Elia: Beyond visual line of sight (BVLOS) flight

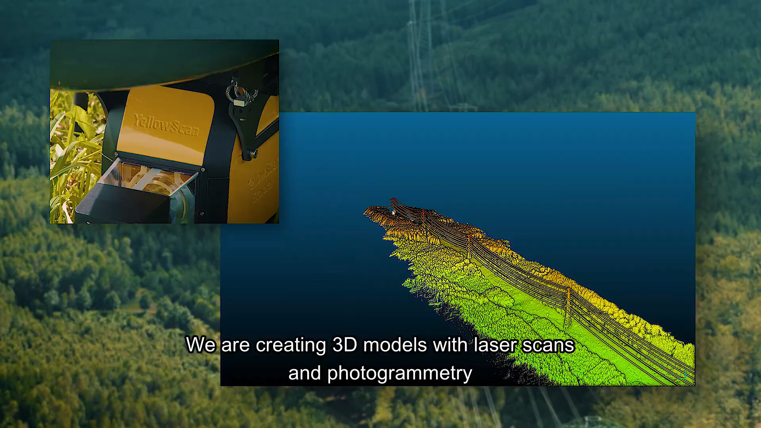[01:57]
We are creating 3D models with LiDAR laser scans and photogrammetry for our vegetation management.